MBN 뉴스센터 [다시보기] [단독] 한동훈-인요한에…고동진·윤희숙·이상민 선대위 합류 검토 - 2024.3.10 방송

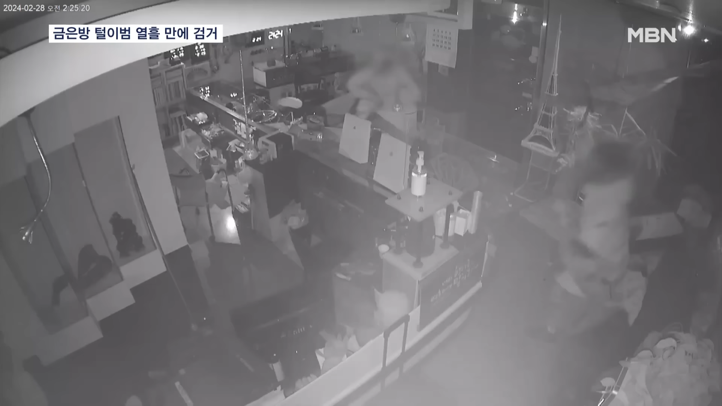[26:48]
마구잡이로 진열장을 깨부수고 귀금속을 가방에 쓸어 담는 남성들. 30초 만에 7천만 원어치 금품을 털고 빠져나와 오토바이를 타고 유유히 사라집니다.